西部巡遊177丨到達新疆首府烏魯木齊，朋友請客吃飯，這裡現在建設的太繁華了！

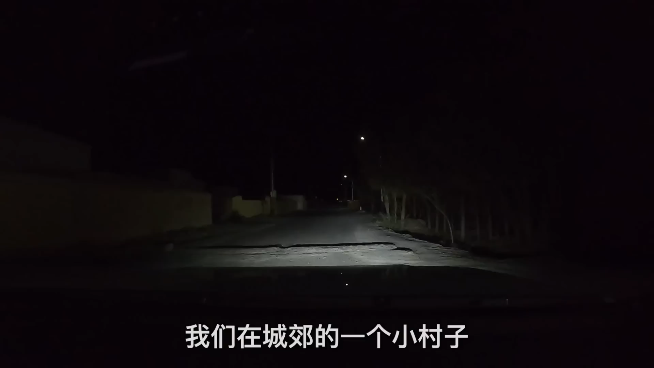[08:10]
所以就说还太好了驶出乌鲁木齐市区我们在城郊的一个小村子找到了一处露营地准备就在这里休息了现在是凌晨的1点因为那个乌